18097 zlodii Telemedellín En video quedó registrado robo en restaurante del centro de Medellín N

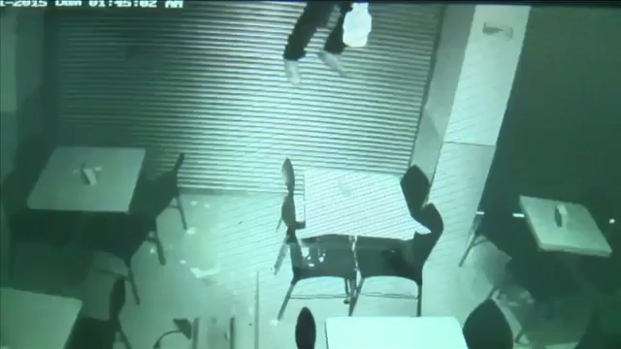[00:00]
Los ladrones ingresaron a este restaurante del centro de Medellín tras romper el techo.
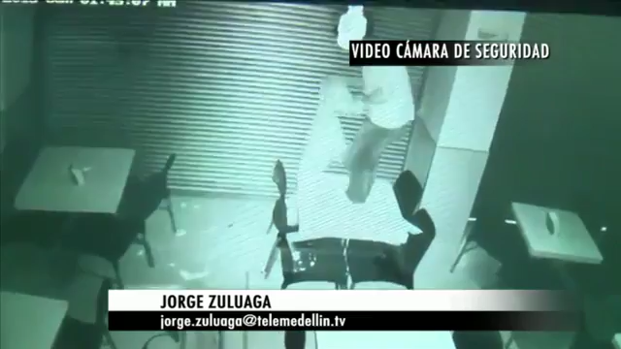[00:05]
Uno de los delincuentes torpemente busca cómo desactivar la alarma, pero lo que hace es dañar uno de los ventiladores del negocio.
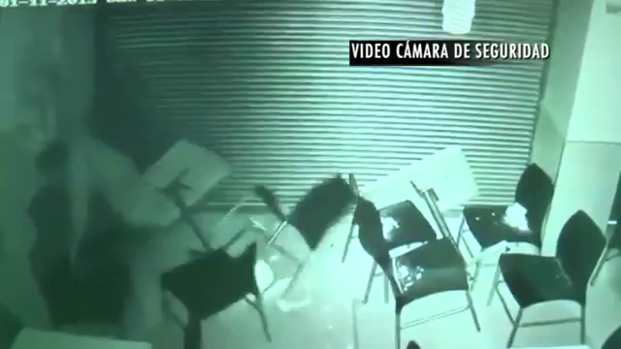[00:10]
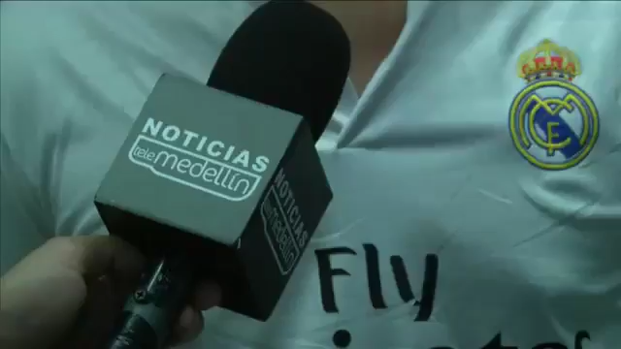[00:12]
Cortaron la alarma, claro que ya la alarma se había activado, eso fue lo que nos salvó un poco, que más o menos con los 10 minutos hubo como reacción de la policía, pero sin embargo alcanzaron a hacer su cometido.
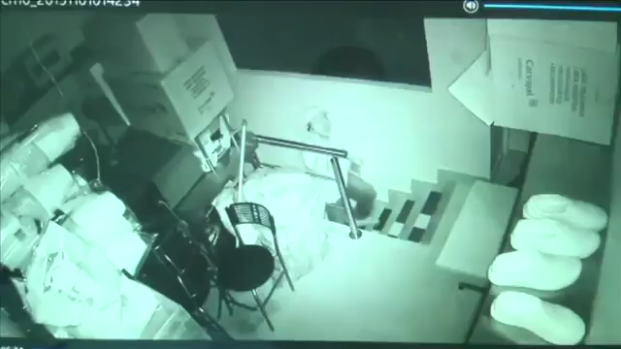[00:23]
El video también muestra cómo uno de los ladrones,
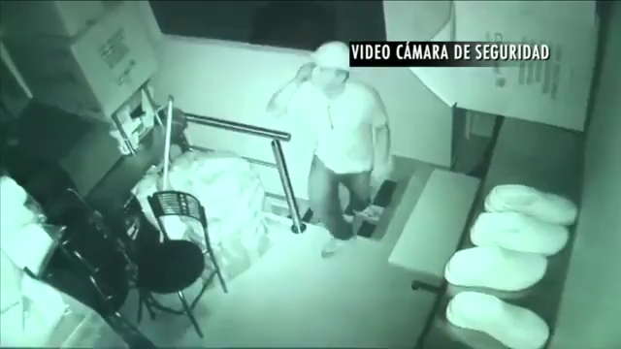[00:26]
aparentemente guiado por otra persona por medio de un celular, sube al segundo piso donde funciona la administración del restaurante, desde donde logra hurtar 2 millones de pesos en efectivo.
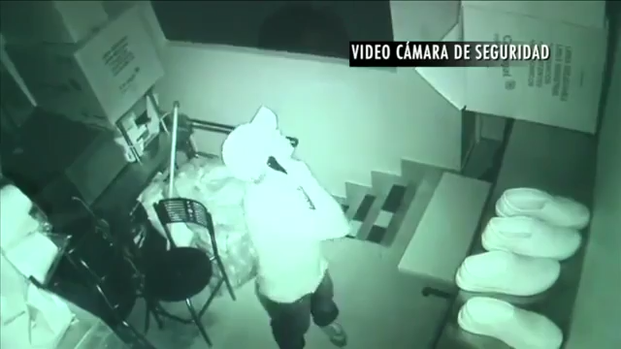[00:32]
Vinieron directamente a la oficina, venían como guiados, como se puede ver en el video,